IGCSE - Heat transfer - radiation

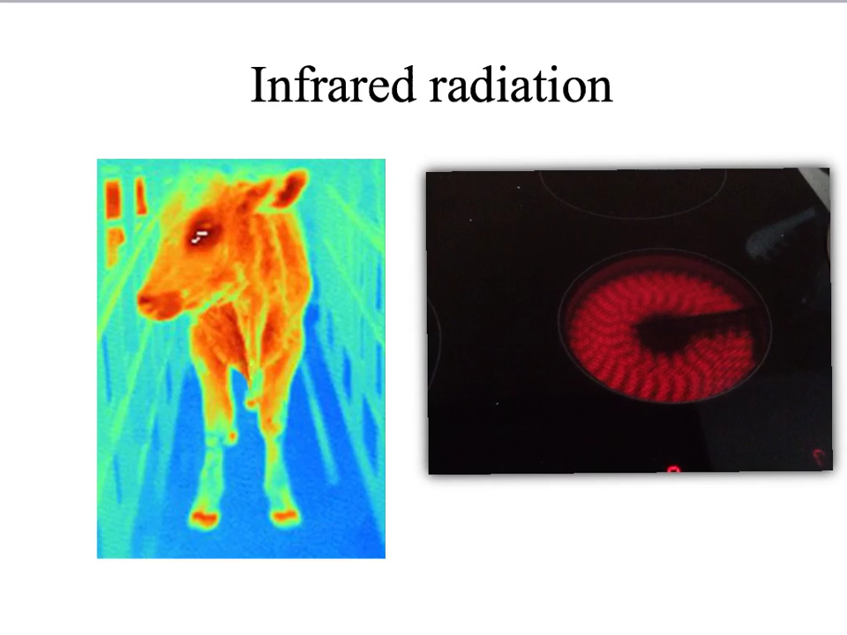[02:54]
In the case of this vitroceramic here, when I heat it up, you see it becomes very, very red. And actually, that's just the part that you see. But at the same time, it's giving off a lot of infrared radiation that's heating up whatever it is that you put in there.